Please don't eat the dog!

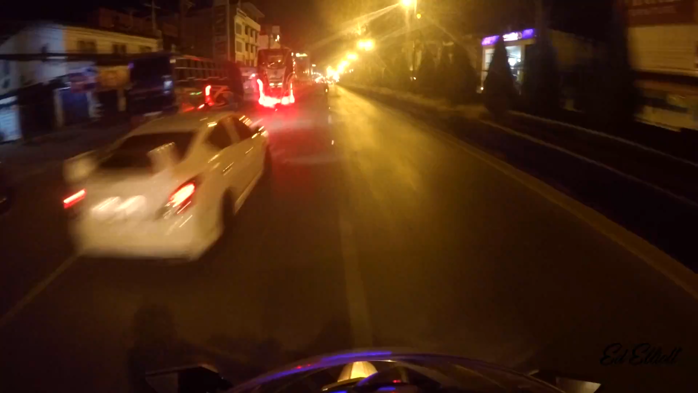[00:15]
Well, it is a gorgeous night here in Maesai, Thailand.